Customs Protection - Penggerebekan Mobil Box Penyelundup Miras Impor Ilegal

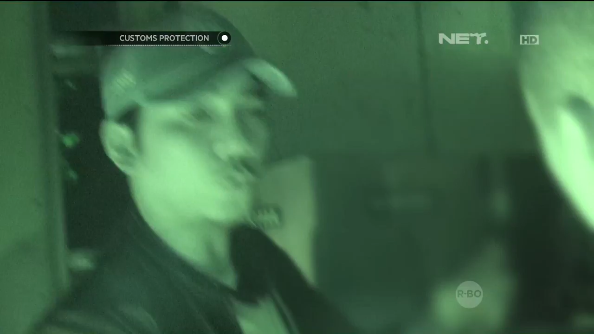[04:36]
Sampai pada akhirnya kami berhasil menemukan satu mobil box tersebut dan di dalamnya ternyata
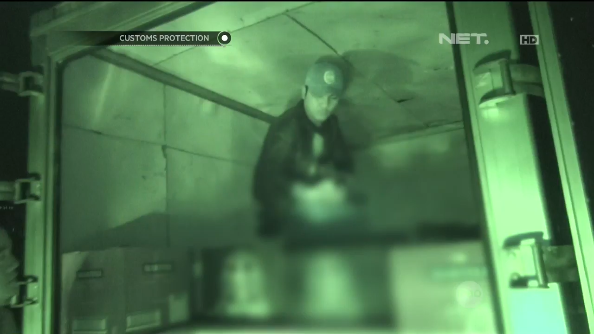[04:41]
benar MMA impor dan lokal yang tidak dilekati oleh Pita Cukai.
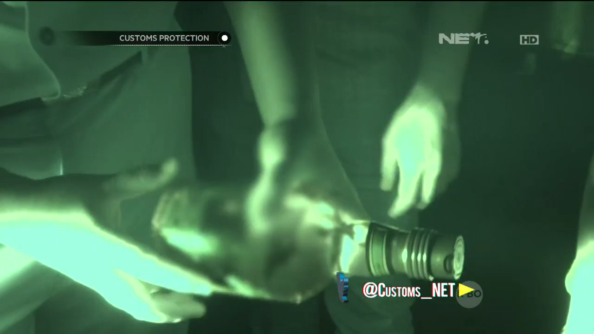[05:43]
Ini nggak ada, tidak ada pita cukainya dengan komposisi di atas 20%. Seharusnya ini minuman harus dilekati pita cukai. Seperti itu.